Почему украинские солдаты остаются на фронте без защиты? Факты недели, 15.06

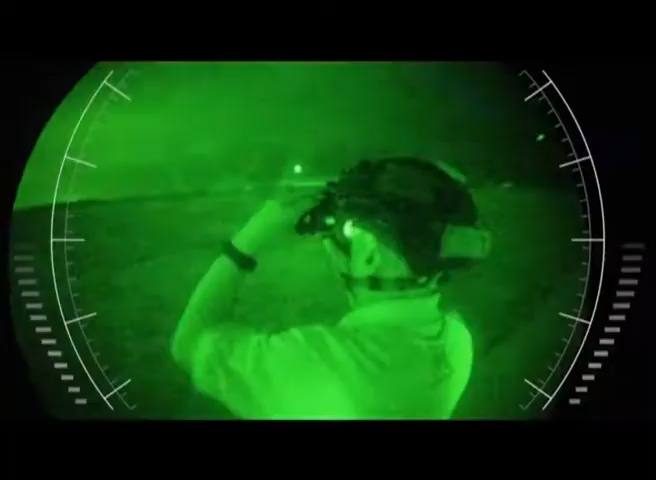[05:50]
Прилади нічного бачення допомагають углядіти ворога вночі, а тепловізори – визначити противника в будь-яких умовах.
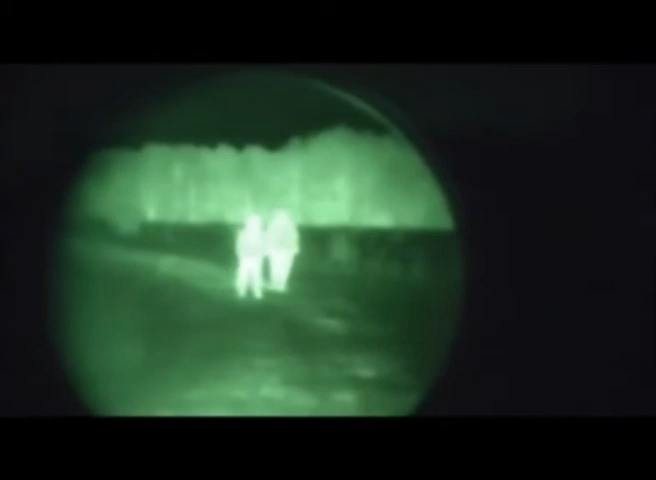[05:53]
Людське тіло виділяє тепло, а прилад фіксує його і підказує, де ховається ворог.